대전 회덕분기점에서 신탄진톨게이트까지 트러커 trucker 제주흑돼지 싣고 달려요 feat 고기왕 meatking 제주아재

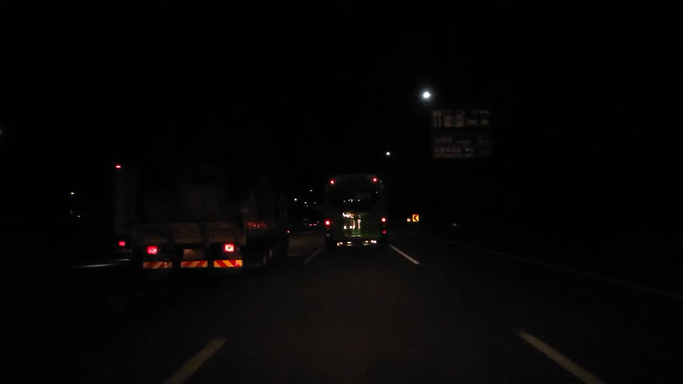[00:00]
회덕분기점을 지나서 신탄진 휴게소를 지나가고 있습니다. 새벽이라 화물차들이 많습니다. 버스도 불을 안 켜고 막 달리잖아요.